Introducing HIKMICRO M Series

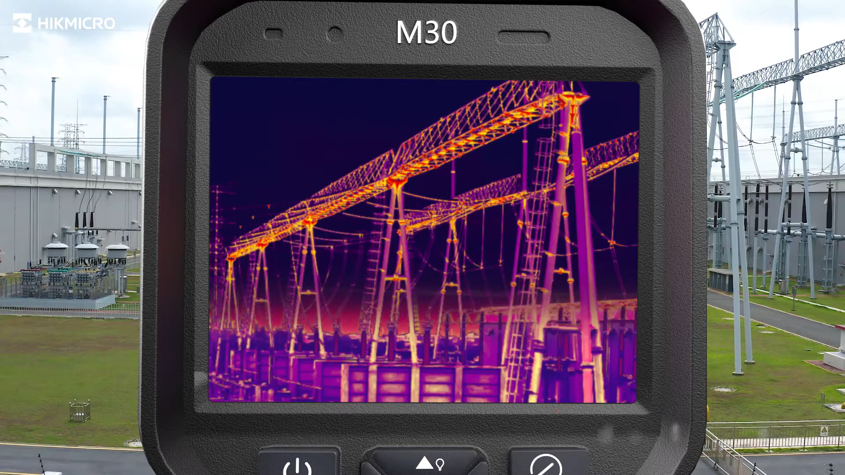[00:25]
Hike Micro M-Series Thermal Imaging Camera helps you find potential issues.
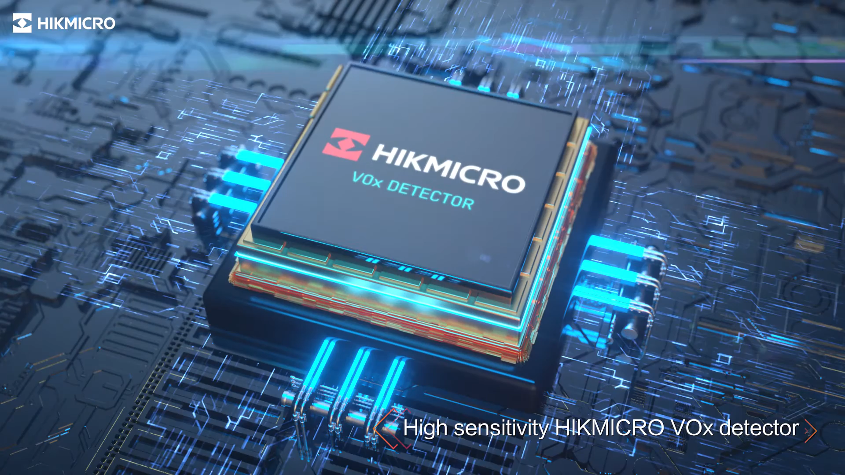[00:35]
Adjusting the manual focus ring allows seeing objects clearly at various distances.
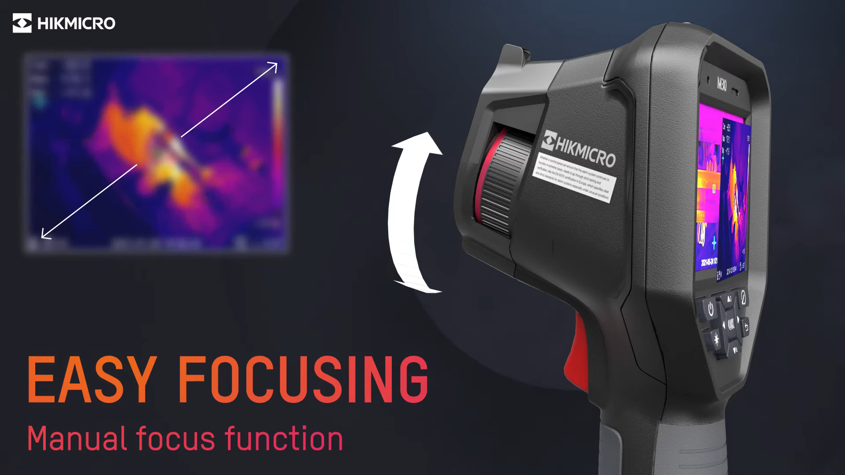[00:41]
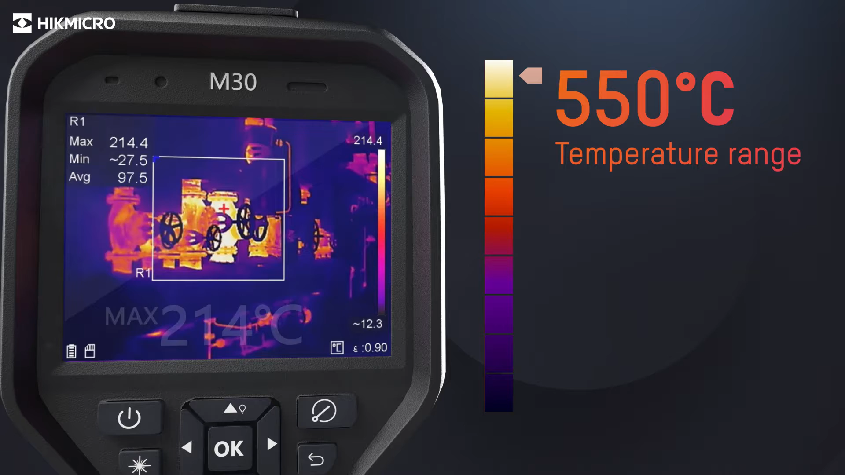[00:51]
The device supports both touch screen and physical button operations.
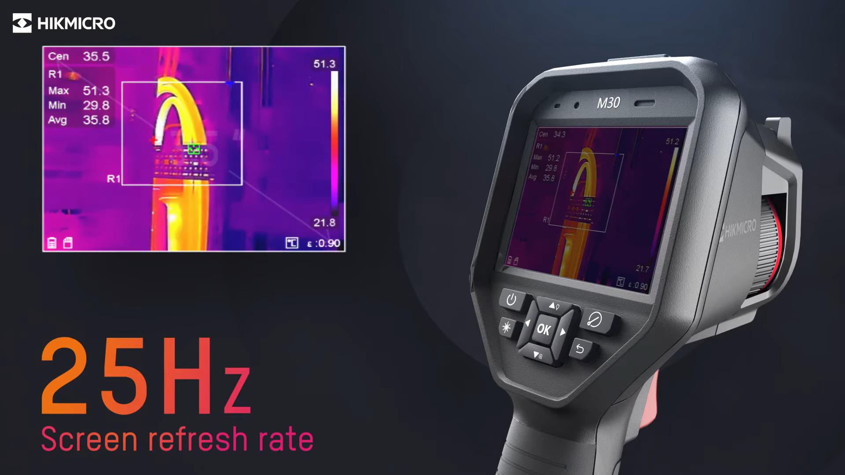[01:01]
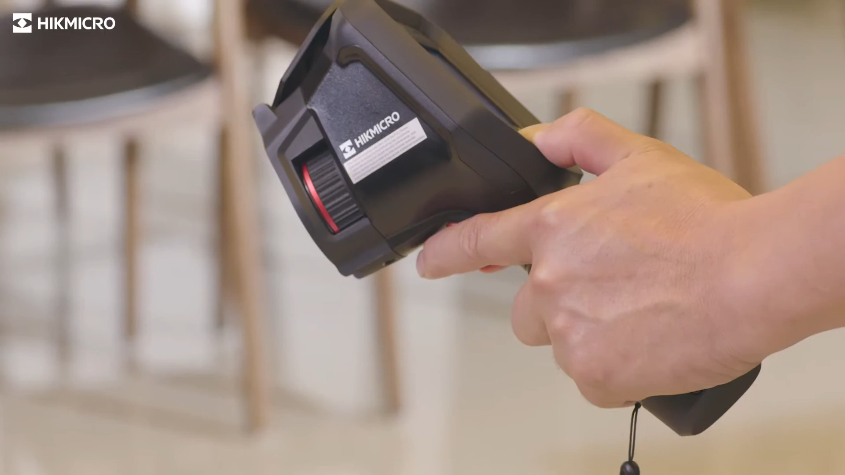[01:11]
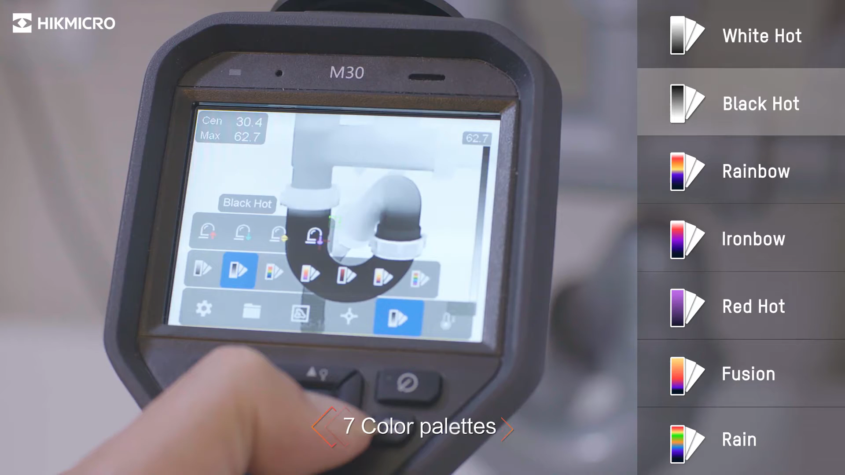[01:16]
Seven color palettes give different choices to display the image.
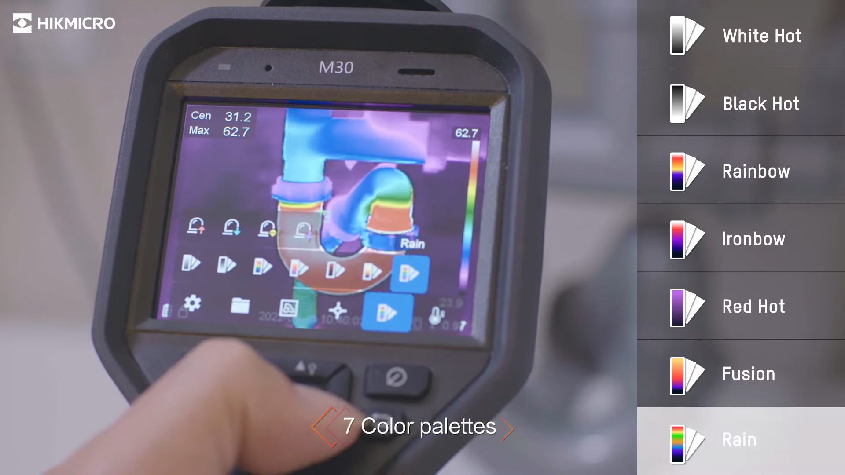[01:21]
The built-in speaker gives the operator audio alert to high temperatures.
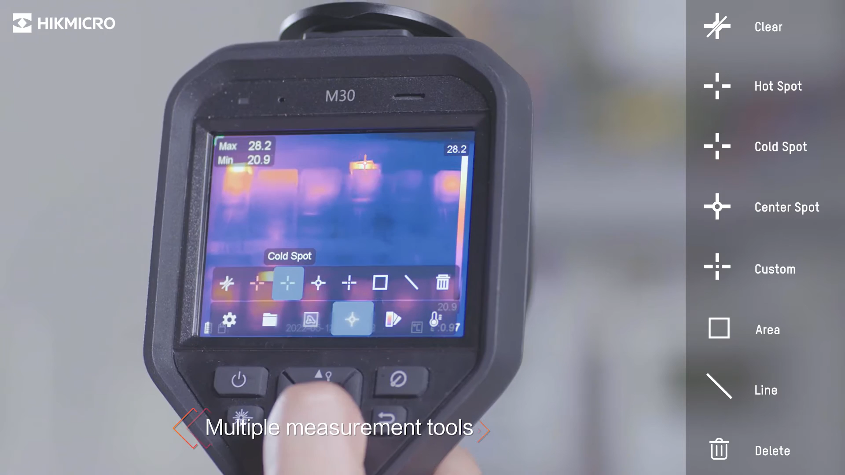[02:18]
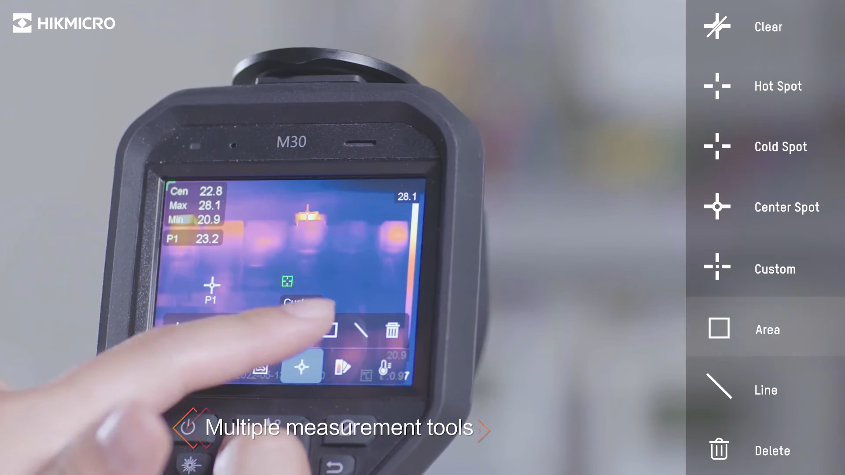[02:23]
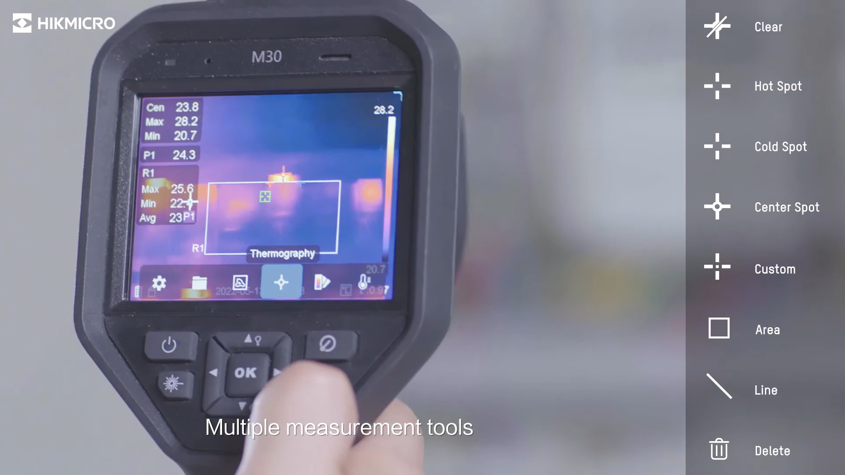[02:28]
Connect to mobile devices via built-in Wi-Fi to remote control the camera and quickly.
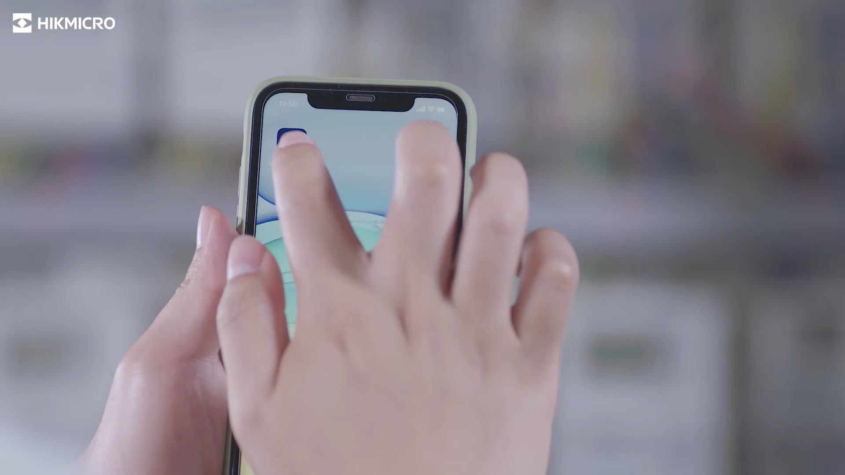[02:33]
Share images and videos through Hike Micro Viewer app.
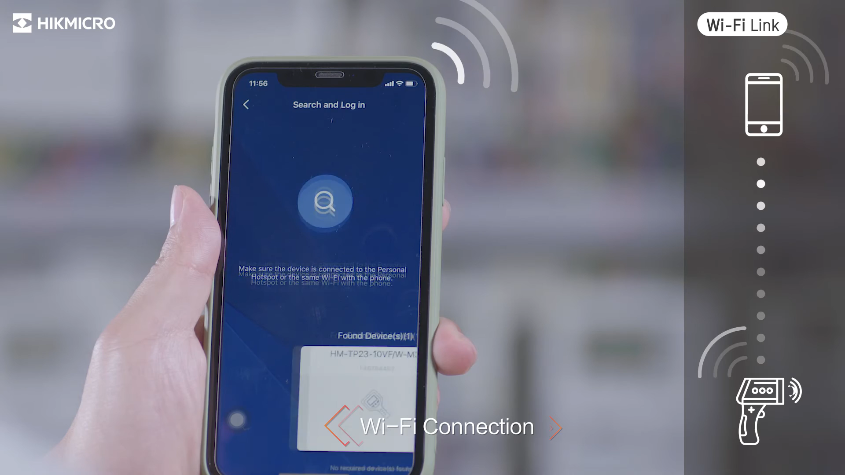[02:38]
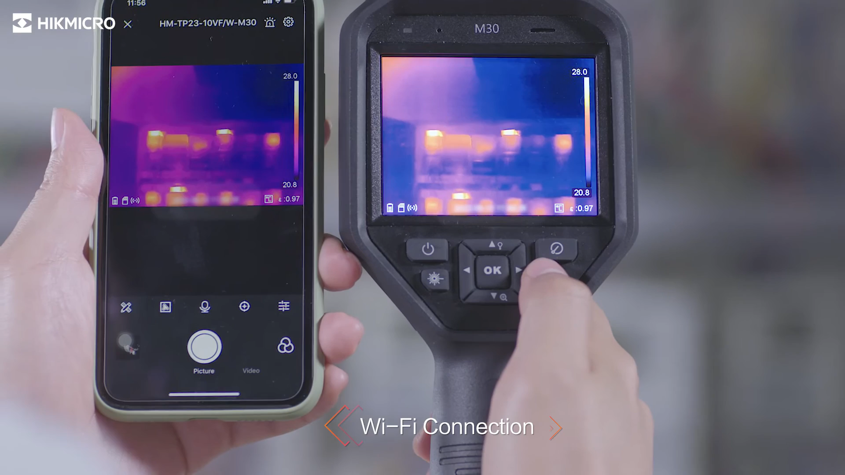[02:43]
Included software Hike Micro Analyzer offers flexible ways to